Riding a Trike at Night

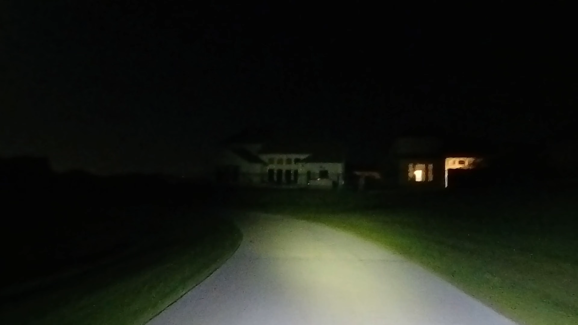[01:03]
camera just you know it's not a good night camera.